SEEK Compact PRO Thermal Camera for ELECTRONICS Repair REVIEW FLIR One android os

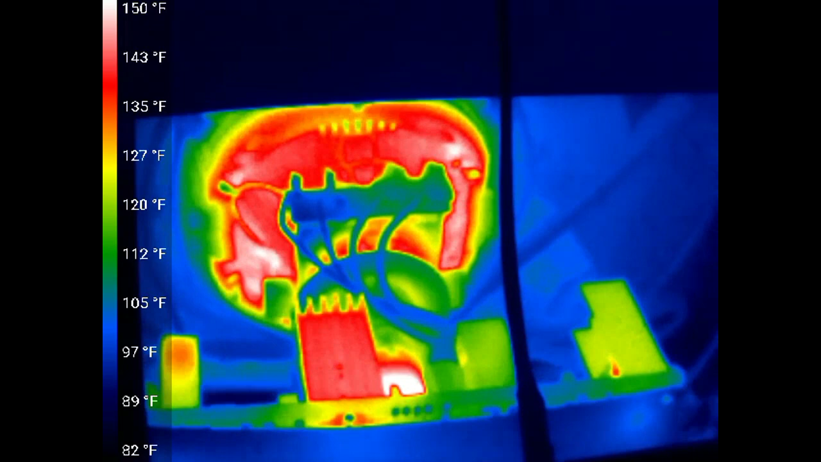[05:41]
So this is the back of the D9200 arcade monitor.
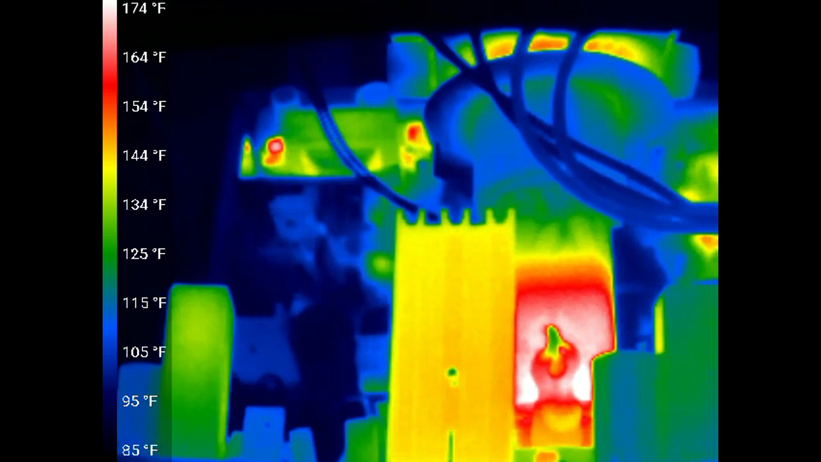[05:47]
On screen: scale top 174°F, scale bottom 85°F
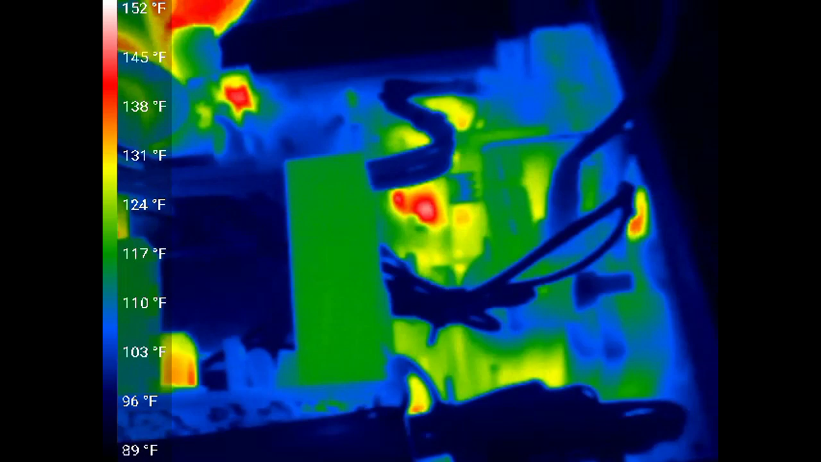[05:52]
On screen: scale top 152°F, scale bottom 89°F
Now I've got it in temperature mode. It shows the neck is 165 degrees.
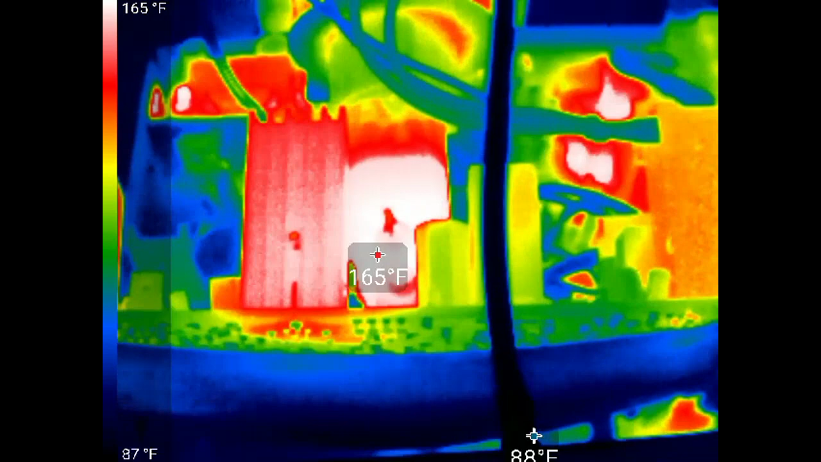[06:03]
On screen: spot 165°F, scale top 165°F, scale bottom 87°F
Here at some point. And out.
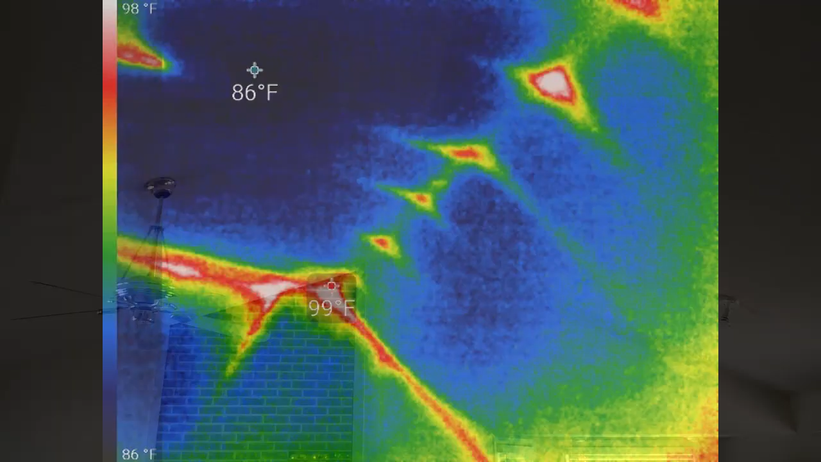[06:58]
On screen: scale top 98°F, scale bottom 86°F
You can see the heat coming from the cathedral ceiling.
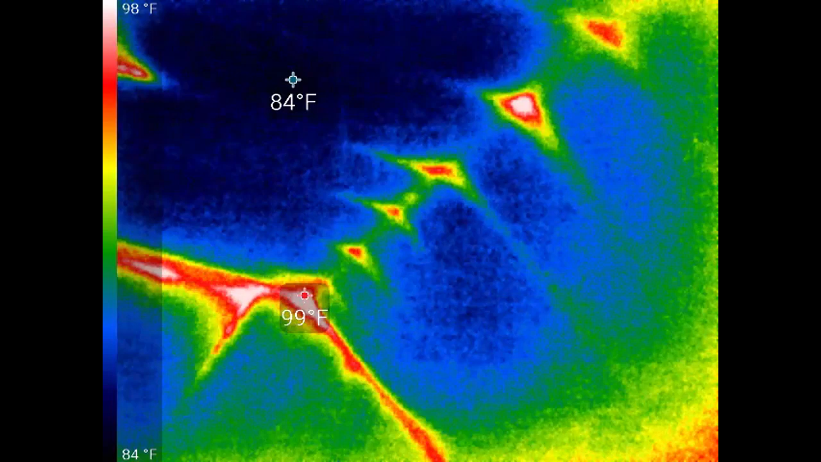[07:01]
On screen: scale top 98°F, scale bottom 84°F
It's a 96 degree day outside.
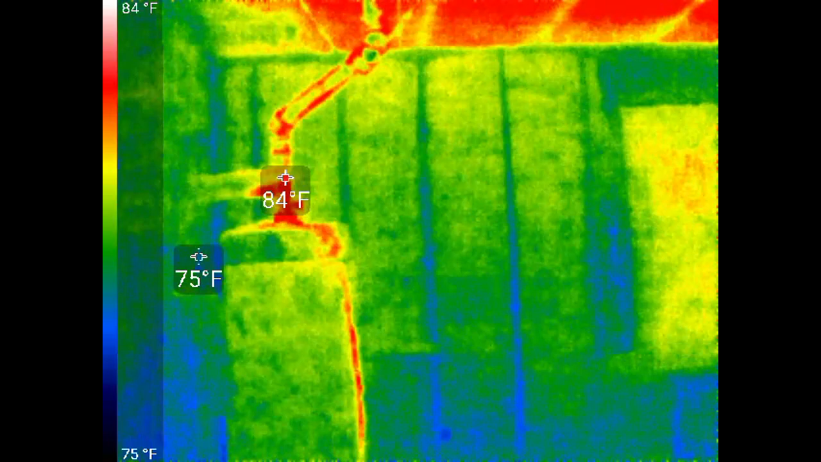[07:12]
On screen: scale top 84°F, scale bottom 75°F
And the attic space above my garage isn't insulated.